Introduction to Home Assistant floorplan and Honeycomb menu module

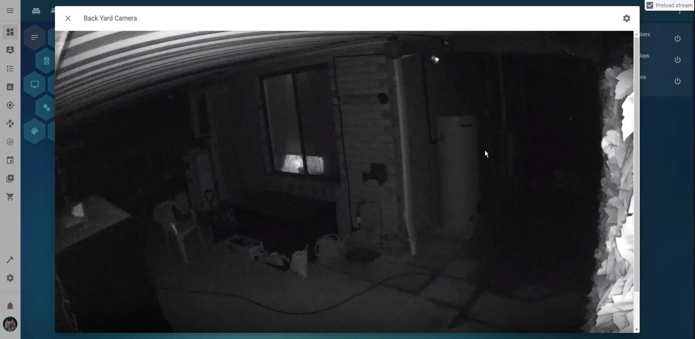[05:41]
wait for it to load I must say I'm not overly impressed with home assistants cameras well the HLS streams they use anyway as you can see you know basic stuff turn on the backlight